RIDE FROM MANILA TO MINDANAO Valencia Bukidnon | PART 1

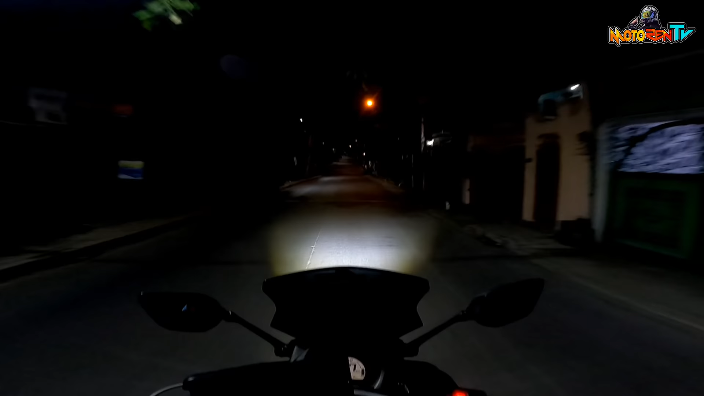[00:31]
Ito na nga yung most awaited day and part ng ating multi-day ride. From North Caloocan to Valencia City, Bukidnon.
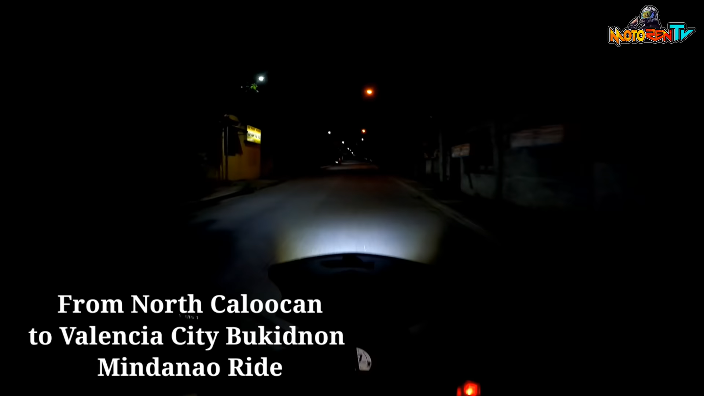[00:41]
Woo! Time check 3:01 AM. At ngayon na nga magaganap ang araw ng aming paglalakbay papuntang Valencia City, Bukidnon, no? Galing dito sa North Caloocan, dadaan tayo papuntang Pami, Laguna. Tatawid tayo pa Quezon, all the way to Bicolandia na yun. Alright.
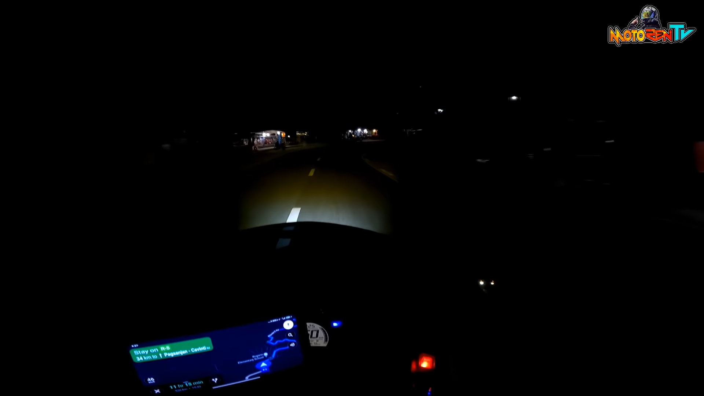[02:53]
Dito na kami sa bandang way papuntang Pagsanhan, no? Itong road, Pagsanhan road na to. Ito ka-importante na malakas yung ilaw natin mga ka-team, no? Dahil yung mga biyaheng probinsya talaga, no, walang mga street light halo. So kung meron man, hindi ganun kalakas. Matutulungan kayo na makita yung kalsada ng mga kayo. Tulad dito.
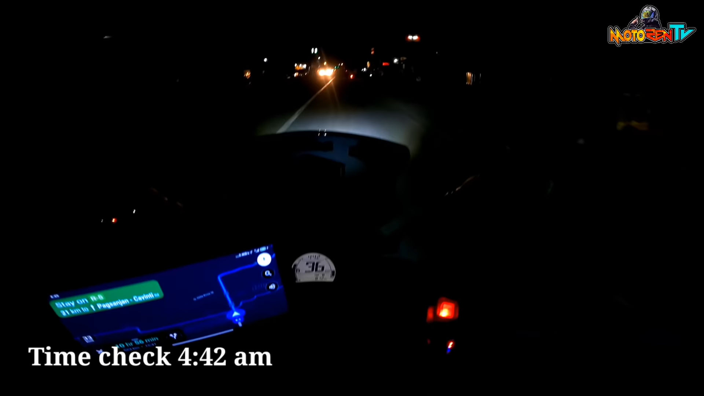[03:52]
Time check 4:42 AM. Nakaka 81 kilometers na tayo, no? At nandito na tayo sa may Fami yata ito, kasi ito yung Red Horse eh. Nandito yung papuntang Real Quezon.
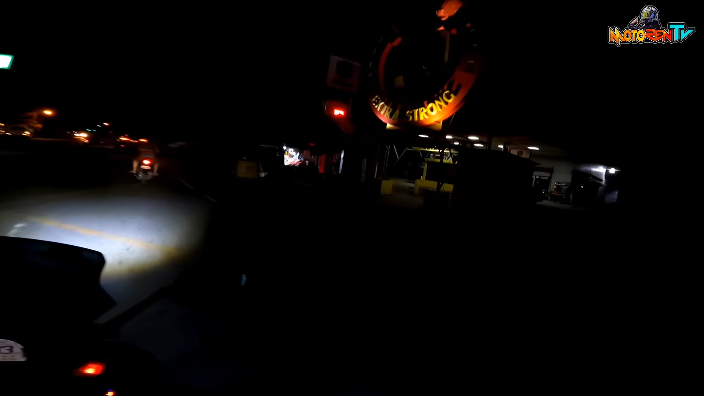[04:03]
Ayan, eh. So approaching tayo ng, alam ko, Paete, Laguna. So, mga isang oras at 40 minuto sa tayo. VBI nakaka 81 kilometers sa tayo. Alright. Yun, eksakto 2 oras, no? Nung nag-ride out kami at nakaka 102 kilometers na tayo.
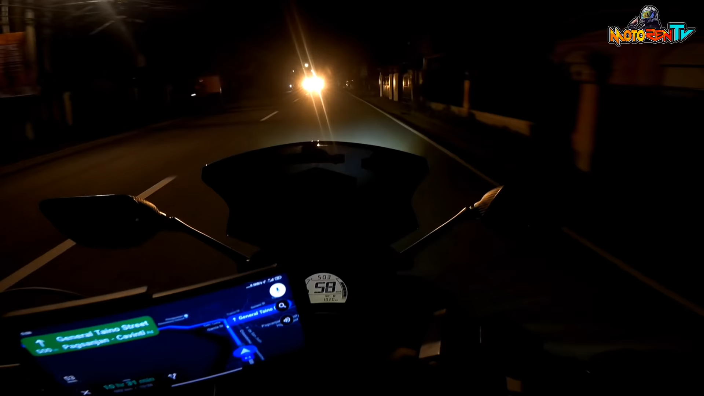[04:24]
Pero nandito na tayo sa may Pagsanhan, Laguna. Alright. Di na masama. Naka 100 kilometers in 2 hours tayo.
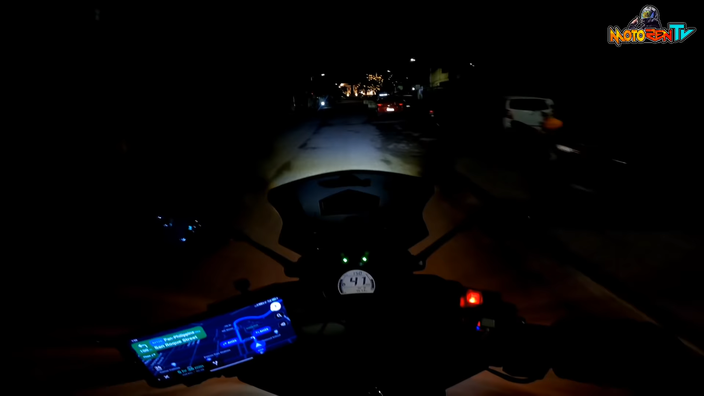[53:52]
At yun ang ano, dito na tayo sa mismong center ng Tatbalogan City.
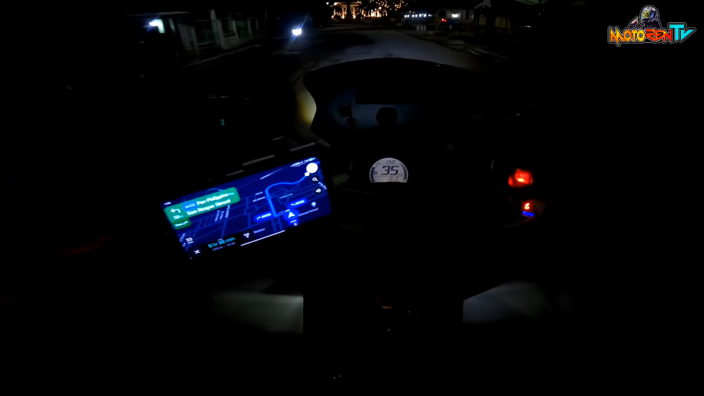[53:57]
Ito mismo, ayun yung city hall nila.
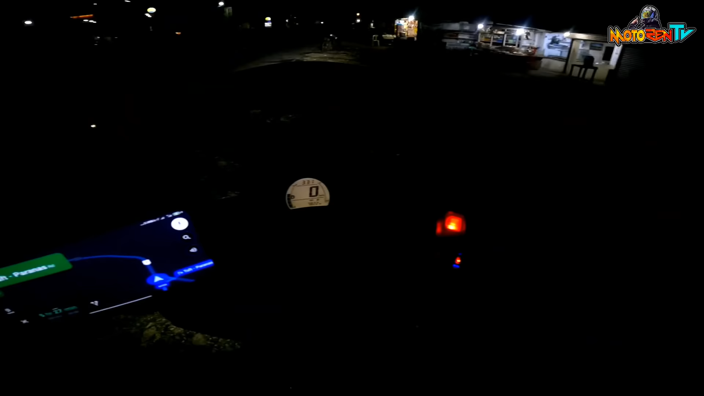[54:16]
Time check, 3:31 AM. No, dito pa rin tayo sa Buray. Naka-power nap lang kami.